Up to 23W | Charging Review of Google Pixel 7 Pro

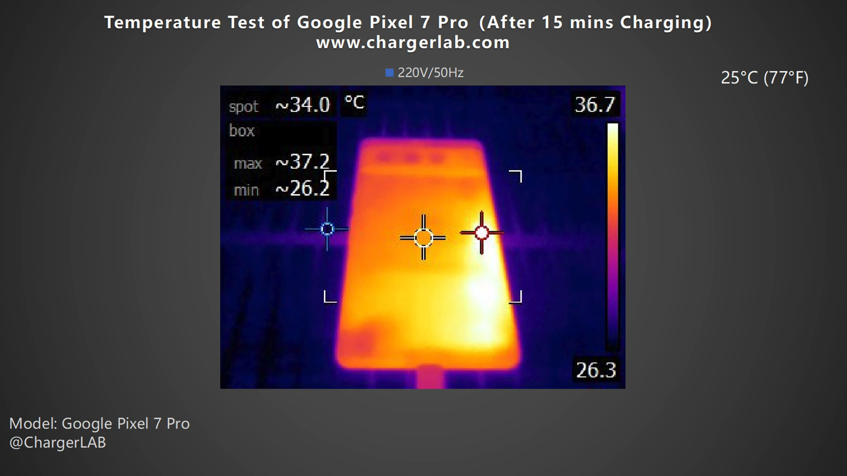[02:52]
On screen: spot 34.0°C, max 37.2°C, min 26.2°C, scale top 36.7°C, scale bottom 26.3°C
the maximum temperature on the front is 32.6ºC and 33.1ºC on the back. After 15 minutes of charging, the maximum temperature on the front is 35.5ºC and 37.2ºC on the back. According to the charging curve we just mentioned, the phone is charged at about 23W from 0 to 15 minutes.